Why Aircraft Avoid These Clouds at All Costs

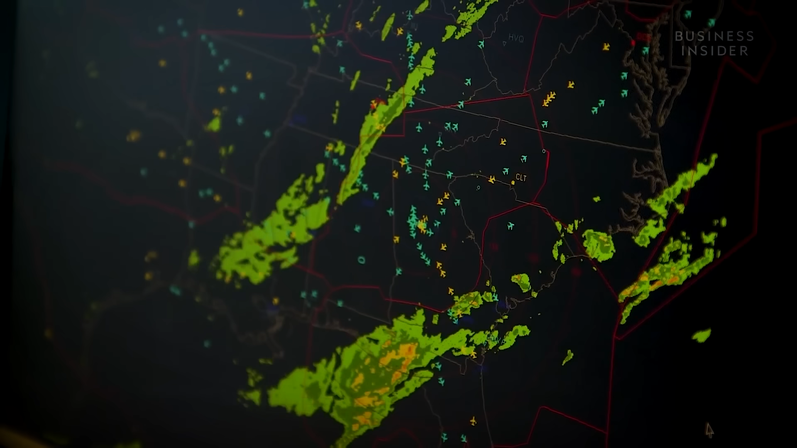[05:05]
and heavy precipitation allowing them to route aircraft safely around the most dangerous areas.